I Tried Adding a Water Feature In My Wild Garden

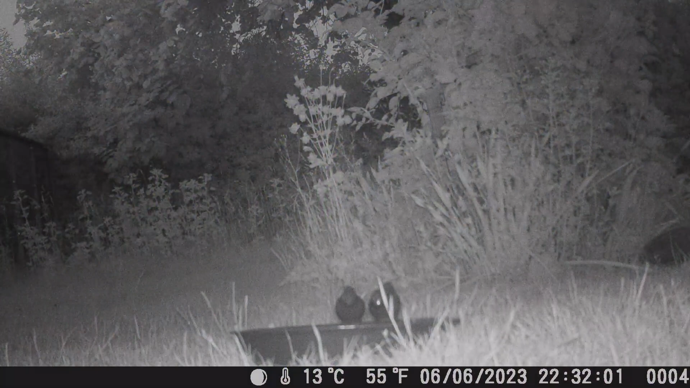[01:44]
On the night of the third day we saw our first hedgehog walk by. It didn't have a drink but it was nice to see it in the garden as it is proof the ecosystem is improving around here.